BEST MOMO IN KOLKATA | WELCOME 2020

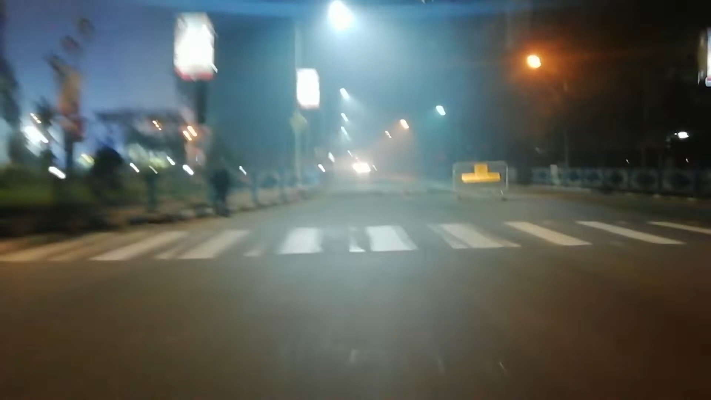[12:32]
সামনে সিগন্যালটা তোমরা যদি দেখতে পাচ্ছ, আমি জানি না কতটা কি দেখতে পাচ্ছ, বাট তারপরে আমি কিচ্ছু দেখতে পাচ্ছি না, এখানে এতটাই খারাপ অবস্থা।
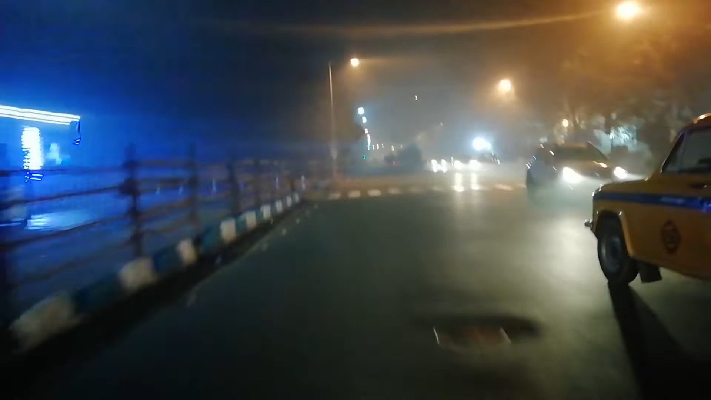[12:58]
এরকম হয়ে গেছে, মেবি ঠান্ডাটা হয়তো খুব একটা নেই, বাট পুরো ফগি হয়ে গেছে চারিদিকে,
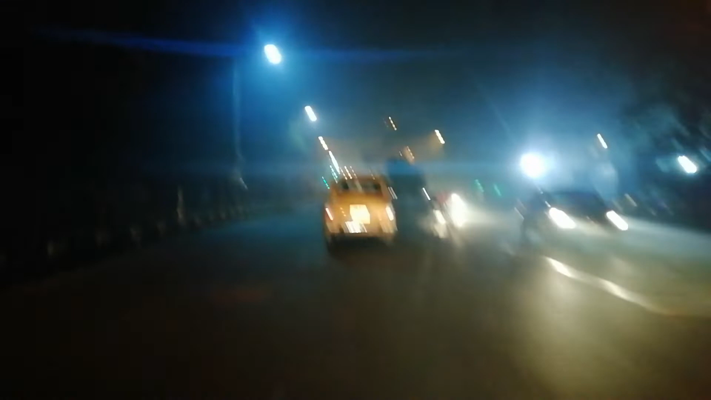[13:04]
9টার পর থেকে ফগি হয়ে যাচ্ছে, 9টার পর থেকে পুরো ফগি ওয়েদার হয়ে গেছে চারিদিকে, চারিদিকে কিচ্ছু দেখা যাচ্ছে না, লিটারালি এত খারাপ অবস্থা।